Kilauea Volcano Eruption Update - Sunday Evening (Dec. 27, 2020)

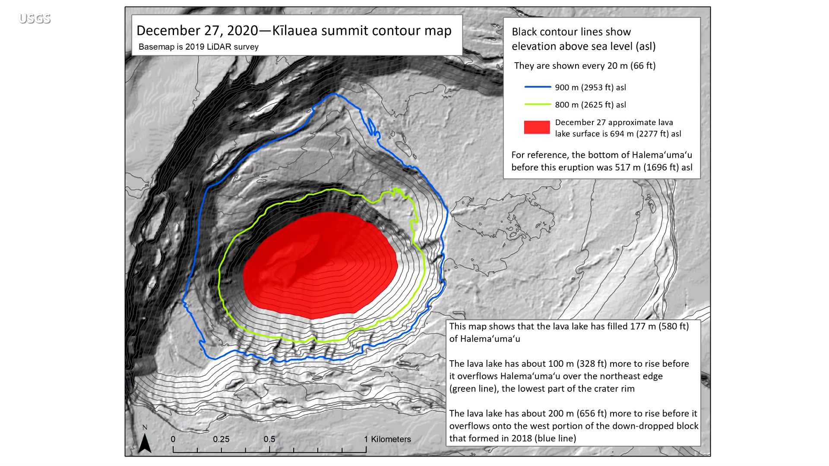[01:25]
This topographic map of the summit caldera shows contour lines every 66 feet above sea level. The current lava lake in red has filled 580 feet of the crater since the eruption began one week ago.
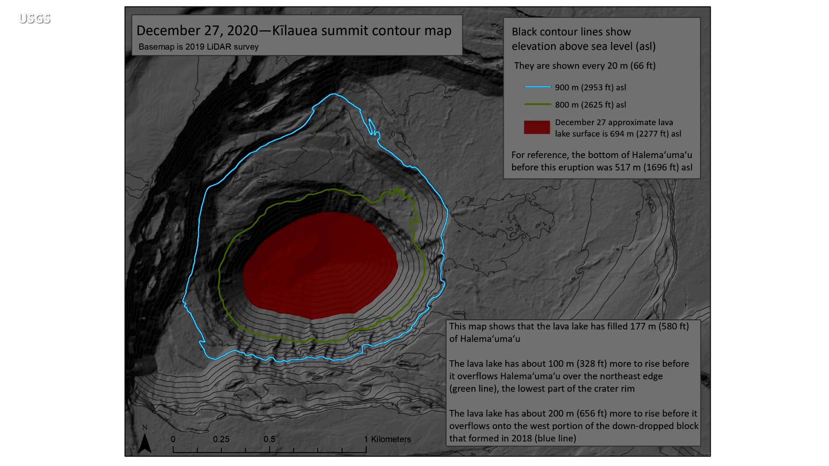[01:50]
shown with a green line. The lava lake has another 656 feet to go before it overflows onto the west portion of the down-drop block that formed in 2018. That level is shown here with the blue line. Scientists say the lava lake was previously rising several tens of meters per day. But the lake has not risen significantly in recent days.
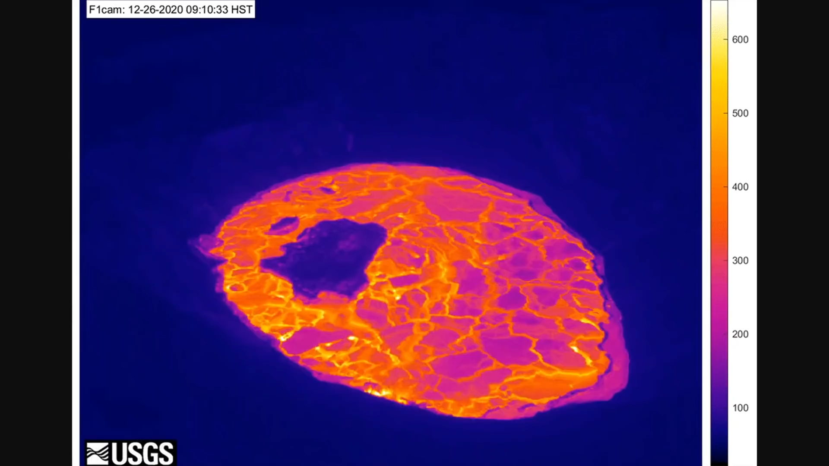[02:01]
This thermal webcam time-lapse captured one image every 10 minutes for a 24-hour period.
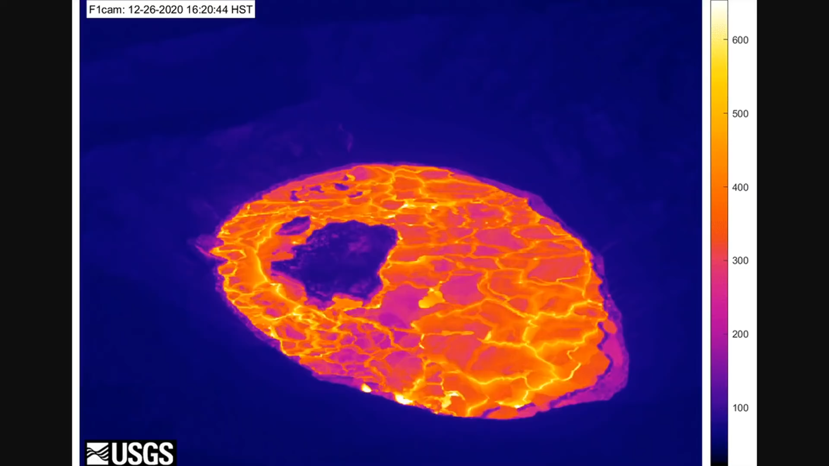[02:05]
The video shows the shift in eruptive activity early on December 26. Just before 3 a.m., the active northern vent shut down as it became drowned by the rising lava lake. At the same time, the western fissure vents abruptly increased in vigor.
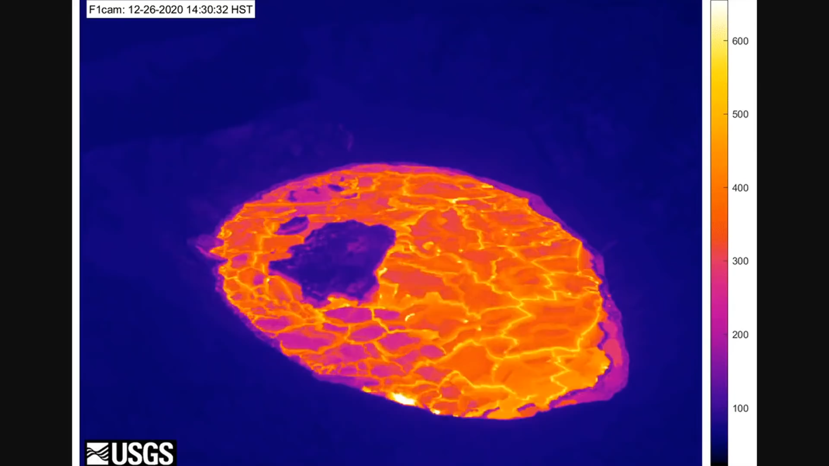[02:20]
Scientists note the change in the lava lake's surface motion caused by the shift in the eruption. HVO has produced another image slider, this time showing the difference between the summit activity on December 25 on the left, back when the northern vent was the more vigorous of the two fissures.